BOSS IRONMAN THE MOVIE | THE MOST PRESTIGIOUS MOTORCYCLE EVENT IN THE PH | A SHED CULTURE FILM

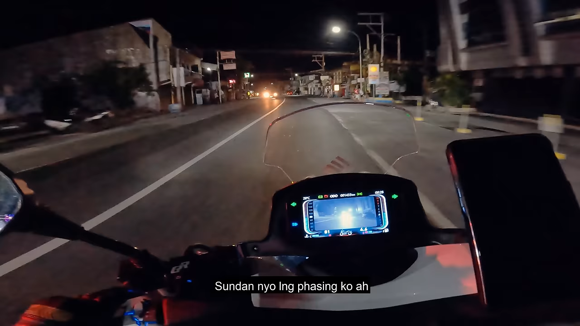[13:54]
Tundan nyo lang yung pacing ko ha. Sandaan lang tayo.
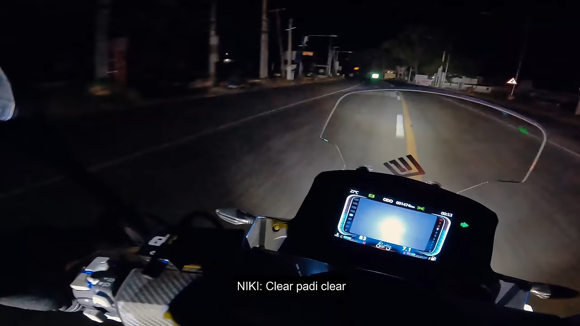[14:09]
Ah, swabihan na yung daan. Medyo may mga banking dito mga body ha. Pasok, kasarap yung saan, swabe. Overtake na ako ha.
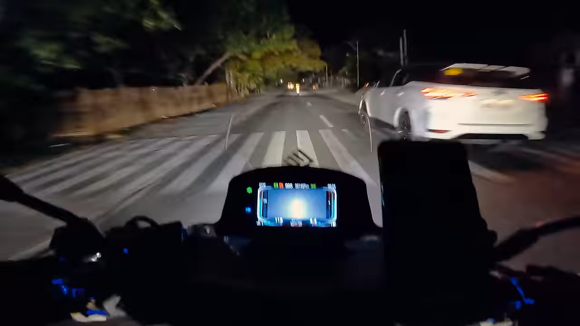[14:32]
Ako muna patraan ko para palit-palitan lang tayo. Mamaya si Kenu naman dun sa bundok, magaling kumurbada. Shell ba, Shell? Oo, oh, pati Shell, malapit na tayo. 1 kilometer, nakita ko na.
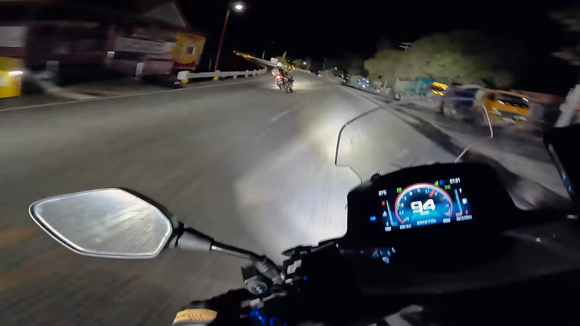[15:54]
Solid yung mga motor nila, oh.
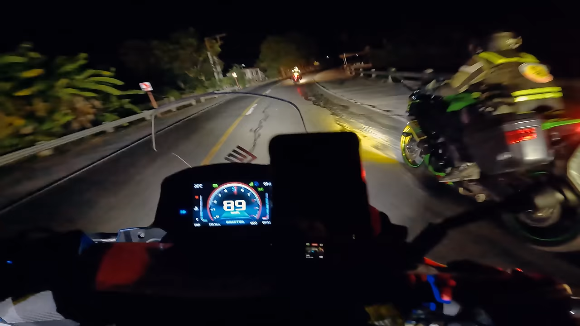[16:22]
Wait, wait pa. Wala, wala pa rin, wala pa rin. Dire-diretso lang. Pasok, let's go. Tambayan natin sa gitsi Papa J dito sa Ilocos. Opa. Dagat na to. No?
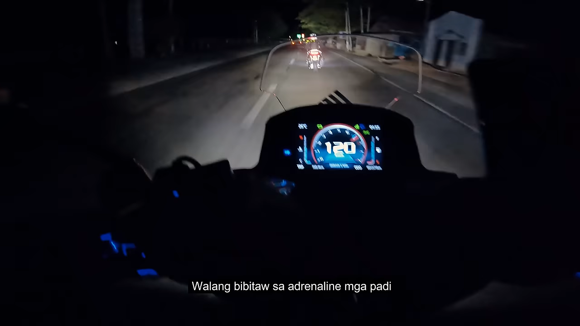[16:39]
Walang bibitaw sa adrenaline, mga pati. Uy, gago.
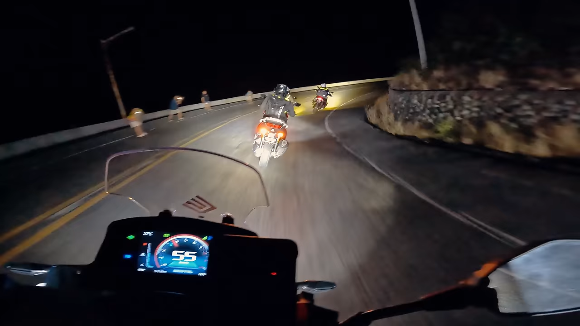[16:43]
Napakasarap yung mga kasabay na big bike, ano? Lalim yung karbada, ha? May sikain dito, may sikain.
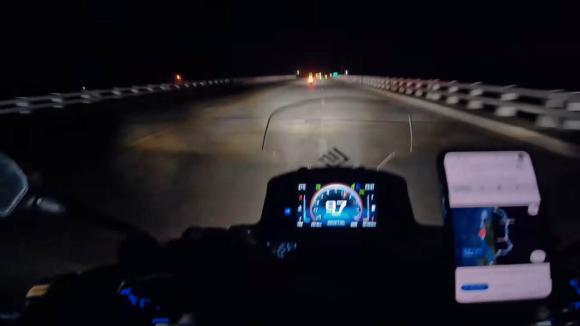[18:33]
So, napakadami nating time para magpahinga. Hindi natin kailangang bakbakin ng bakbakin to. Relax lang tayo, enjoy natin yung ride. Libot lang talaga to. Nakikita nyo ba yan?
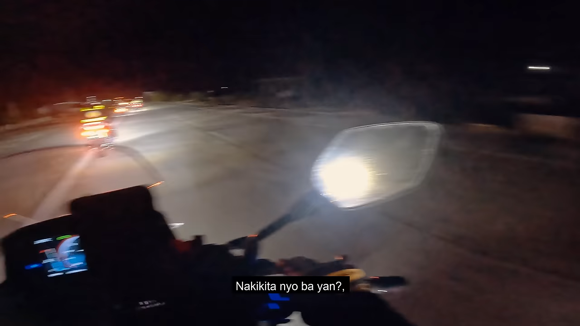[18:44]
Ang lalaki ng mga motor nila, di ba?
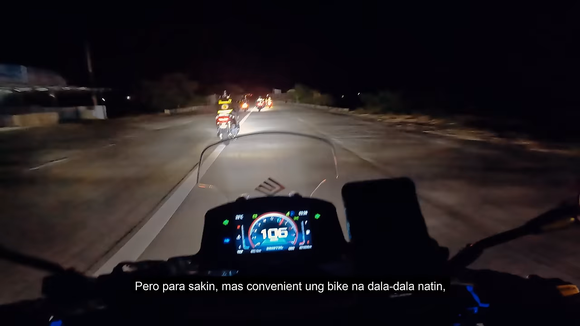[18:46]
Pero para sa akin, mas convenient yung bike na daladala natin kung gantong long ride yung pag-uusapan. Piga ka lang ng piga dito, wala ka nang isipin.
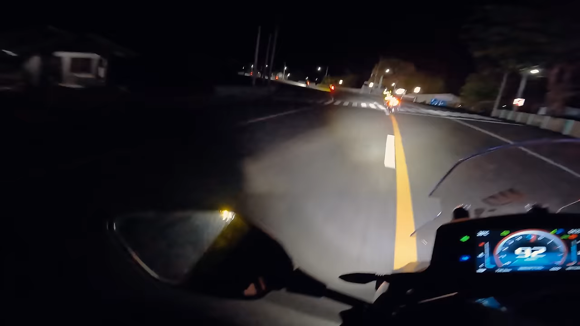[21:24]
Papunta na to ng Pagudpud eh. Ito na yung part na maraming windmill. Diba ko, nakikita nyo, madilim eh. Time check 4:37. 11 yata kami nag-take off. Parang nasa 5 hours na yung ride natin.
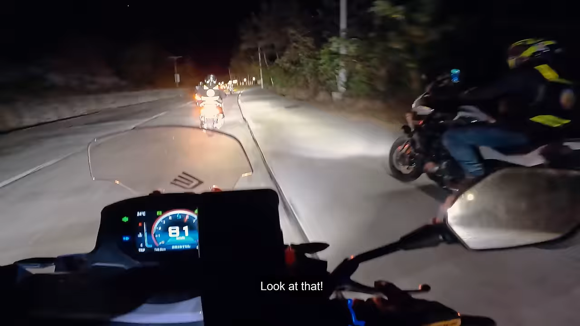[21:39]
Look at that. Ang puta, sobrang tight corner.
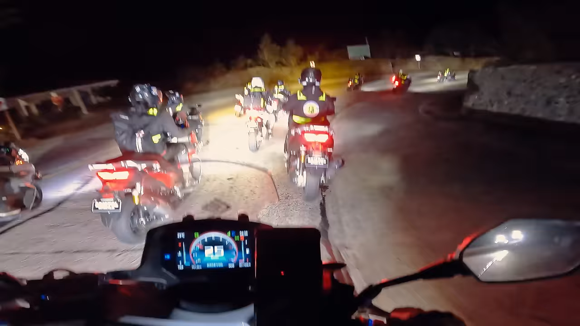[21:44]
Ang dami natin oh. Tara, uunan na tayo sa kanila dito.
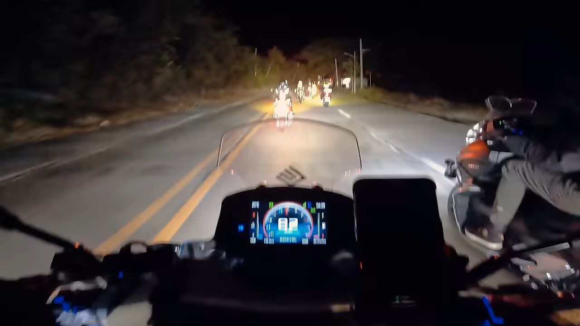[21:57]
Sarap ng pacingan. Parang sarap naman yung makasabay na big bike.
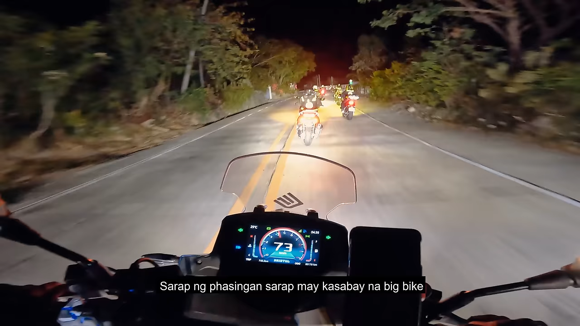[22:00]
Pagudpud, let's go! Ito na yun! Diretso, Niki. Niki, kanain mo! Sige, pati. Banat, banat. Ako din, dito na kami, sa likod mo. Malalim yung karbada, ha?
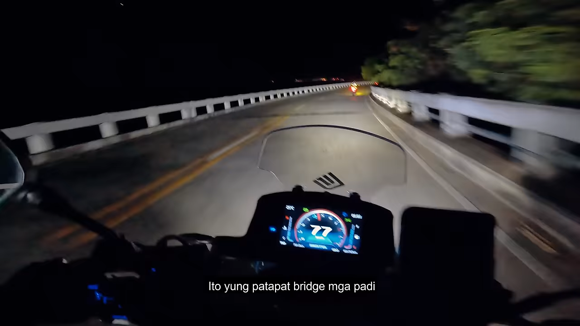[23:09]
Ito yung Patapat Bridge mga padi. The last time galing din kami dito, Amoeba Water.
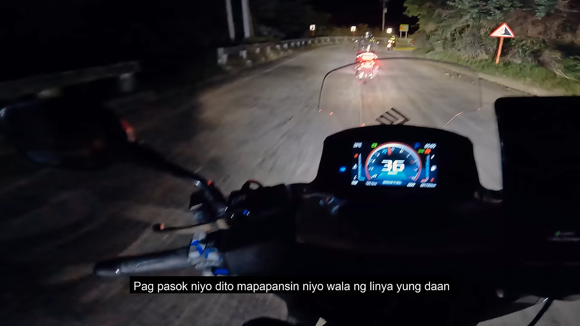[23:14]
Pagpasok mo dito, mapapansin nyo wala ng linya yung mga daan. May mga putik, landslide. Lahat nga daw ng element ng accident nandito sa lugar na to, kaya dapat tayong magdahan-dahan. Ingat tayo, baka makipagpacingan muna tayo dito sa mga brother nating mga lolo.
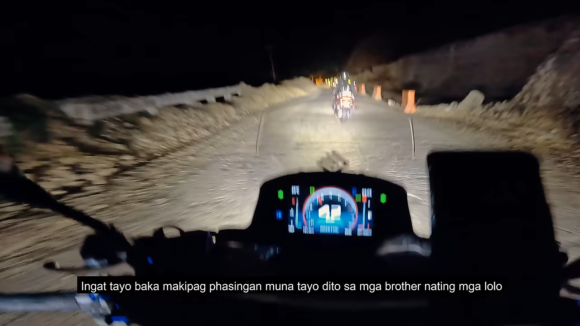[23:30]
51 minutes to go and we're heading with the second checkpoint.